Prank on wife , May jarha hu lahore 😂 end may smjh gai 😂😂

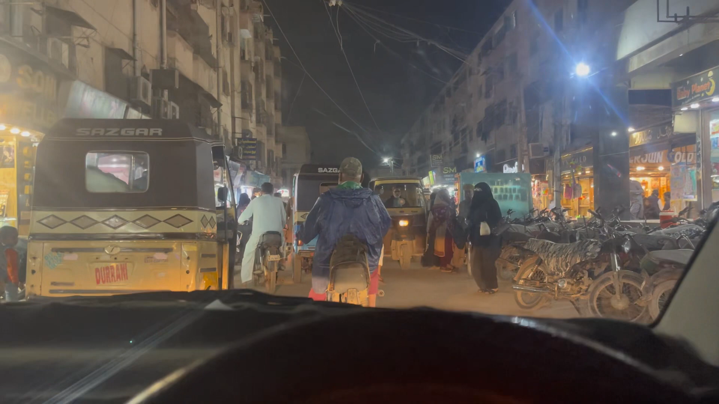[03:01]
रोज का यही तमाशा है इस रोड का, पीछे वाला रोड जब से तोड़ा है यहाँ का यही सीन है भाई, रोज जाम, रोज ट्रैफिक जाम होता है, रोज ये सीन है भाई।